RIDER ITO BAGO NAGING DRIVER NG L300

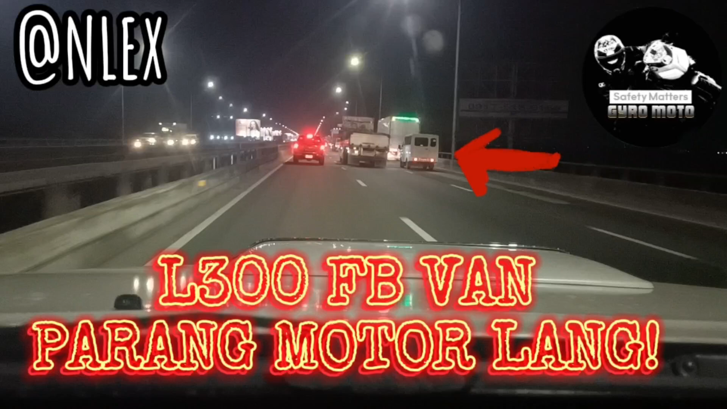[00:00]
Itong L300 na to, kailangan pa sumisiksik ng sumisiksik eh. Sana. Oh, yan na naman.
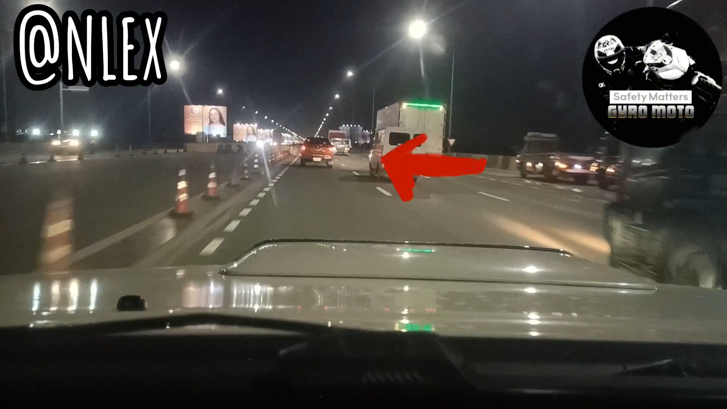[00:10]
Oh, saan gana ka? Oh. Bama, madali.